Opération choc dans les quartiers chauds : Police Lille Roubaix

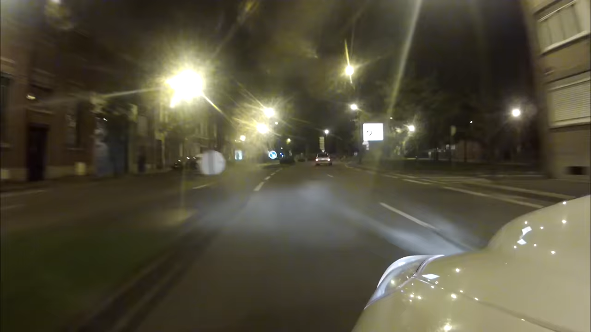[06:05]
en plus le brigadier a surpris le passager lui adressé
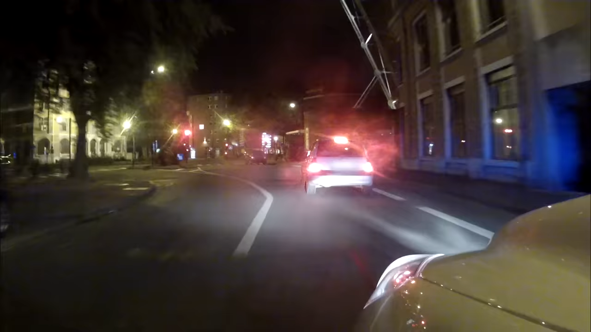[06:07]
un geste obscène il décide de l'arrêter c'est quoi ce fait que vous faites ce doigt là vous avez un problème avec la police